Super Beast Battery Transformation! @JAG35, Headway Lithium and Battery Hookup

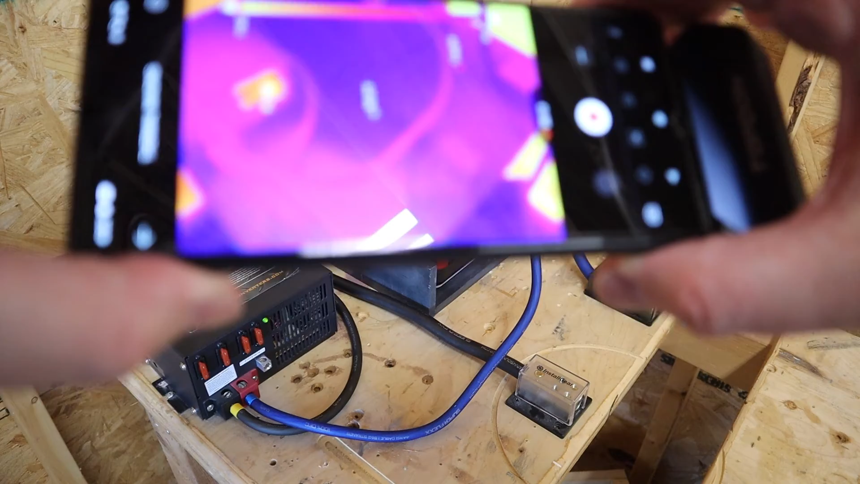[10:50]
The first thing that you will notice is that the positive bus is about 2.3 degrees Fahrenheit, warmer than the rest of the battery.
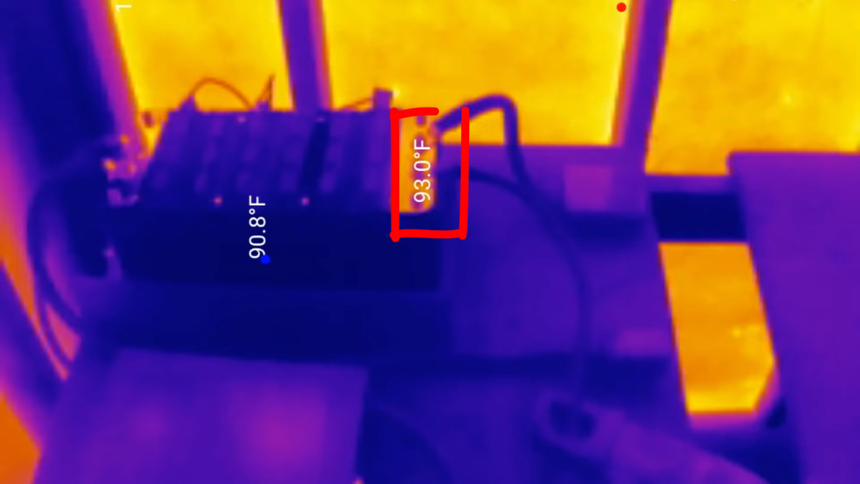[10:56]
That can be due to any number of reasons. It might simply be due to the heat that that exposed metal is absorbing from that uninsulated wall right behind it.
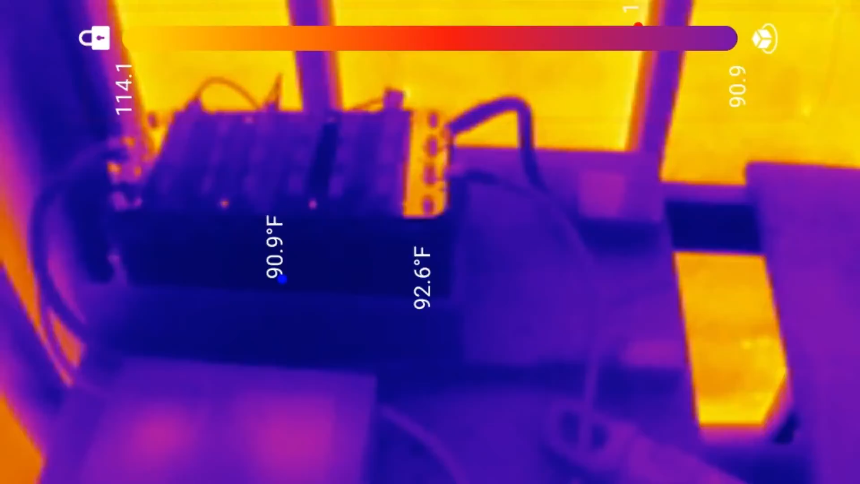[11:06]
That wall is getting direct sunlight. That's on the west side of the garage. This was filmed around sundown.